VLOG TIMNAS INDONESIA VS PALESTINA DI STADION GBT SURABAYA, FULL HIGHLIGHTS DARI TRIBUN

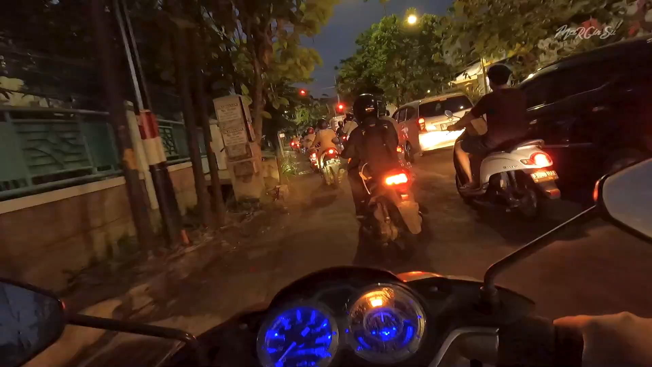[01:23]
Nah, ini ke kiri, kita belok kanan, lalu ke kiri lagi, ke jalan Tandes, lurus terus ke sana sampai Benowo, baru belok kanan ke Gelora Bung Tomo.